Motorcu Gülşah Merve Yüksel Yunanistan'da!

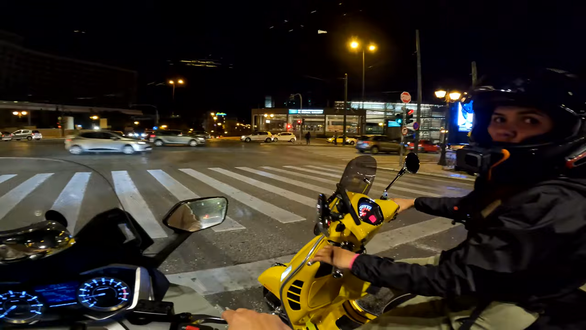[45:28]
Gülşah, çok güzel yerlerden geçiyoruz. Bak, burası Hilton. Tarihi bir oteldir. Atina'nın ilk otellerinden biri. Burada cam bir heykel var. Görüyor musun? Bak, şurada bir cam bir heykel var. Koşan adam heykeli. Biliyorsun, maratonlar Yunanca'da bir kelimedir.